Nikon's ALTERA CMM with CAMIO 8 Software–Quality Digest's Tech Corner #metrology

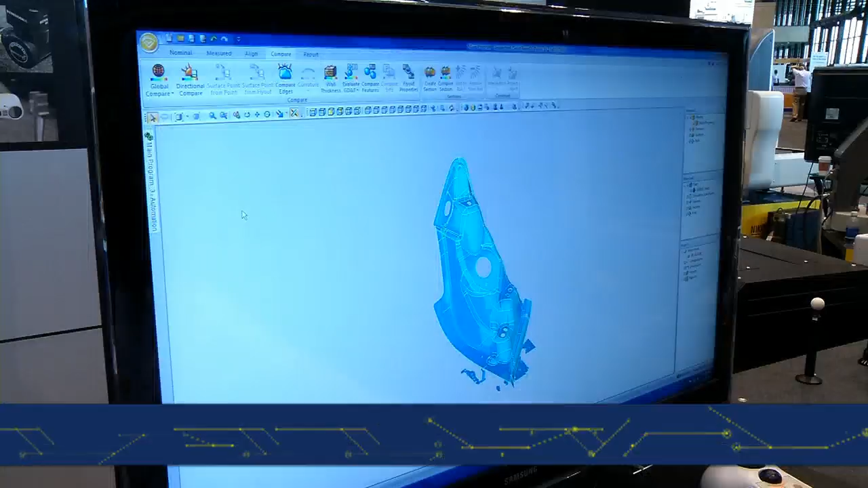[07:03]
Okay. So now the scan's complete. All of the data is processed back to Cameo.
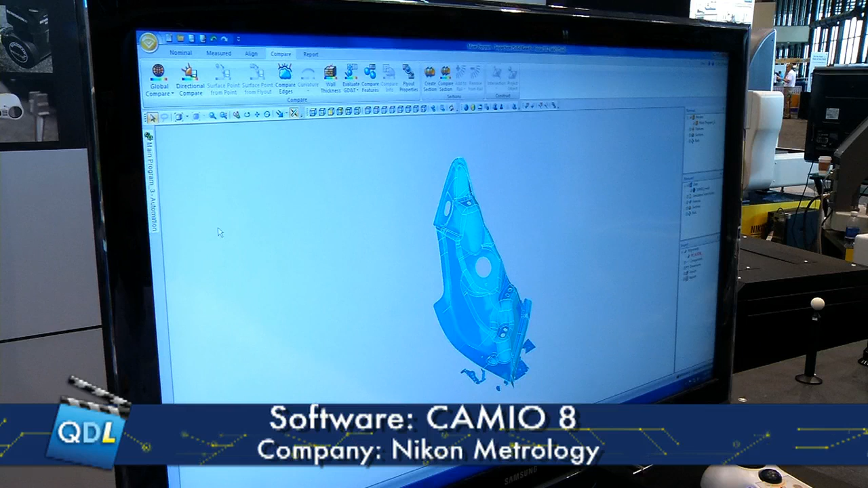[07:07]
And Davey can now do some analysis with that.